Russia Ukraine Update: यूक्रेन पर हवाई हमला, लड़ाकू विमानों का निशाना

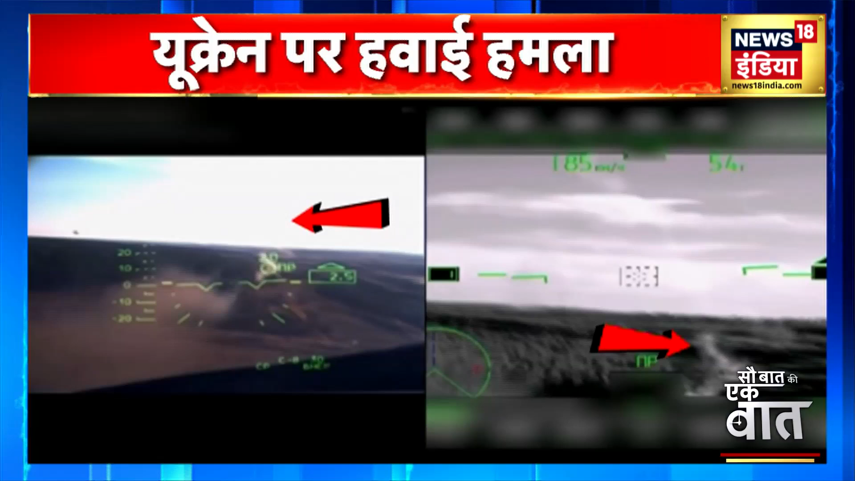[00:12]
اور اسی حملے کے دوران پتن کی سینہ کے لڑاکو ویمان وہاں آگ برساتے دکھے جس سے پل بھر میں اس علاقے کا نقشہ بدل گیا کیونکہ انہوں نے زمین پر آگے بڑھ رہی زیلنسکی کی سینہ کے قافلے کو نشانہ بنایا اس کے بعد وہاں زبردست گولہ باری ہوئی جس سے وہ علاقہ دھوئے کے غبار سے بھرا نظر آیا
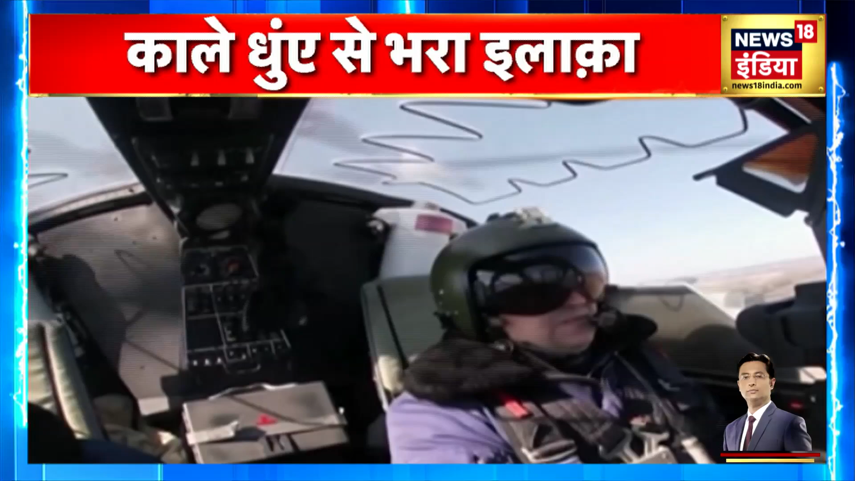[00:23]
حالانکہ املہ کہاں اور کس سمیہ ہوا یہ نہیں بتایا گیا لیکن دعویٰ ہے کہ پتن کے ان لڑاکو ویمانوں نے وہاں ایسی
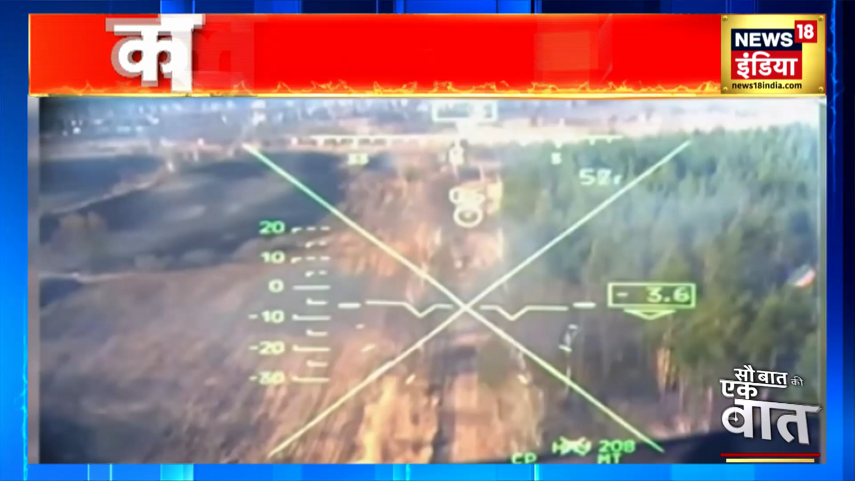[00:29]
تباہی مچائی کہ یوکرین کی سینہ کو سملنے تک کا موقع نہیں ملا اتنا ہی نہیں کہا تو یہ بھی گیا کہ اس حملے میں یوکرین کی سینہ کو کافی نقصان پہنچا اس کی کئی بختر بند گاڑیاں اور آدھنک ہتھیار کچھ ہی دیر میں کبار ہو
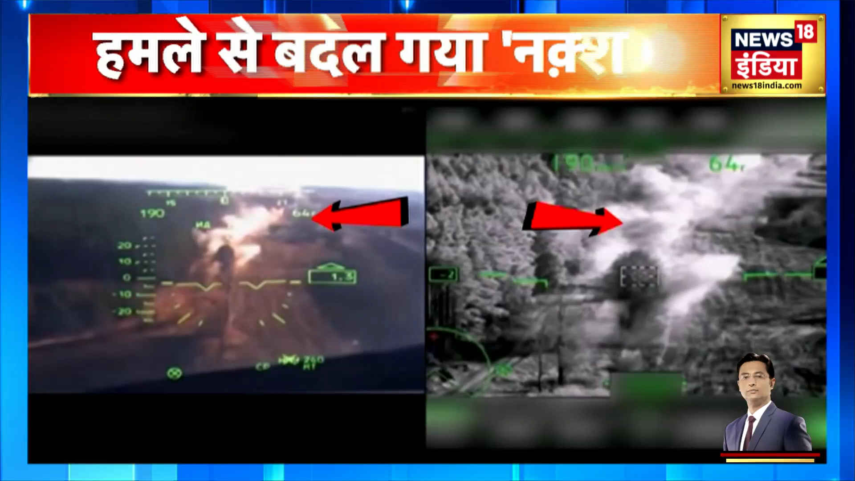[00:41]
گئے ادھر یوکرین میں جاری بھیشن جنگ کے بیچ روس نے اپنے طاقتور مسائل سسٹم اسکندر سے حملے تیز کر دیا اصل میں اسکندر مسائل کو سال دوزار چھے میں روسی سینہ کے بیڑے میں شامل کیا گیا تھا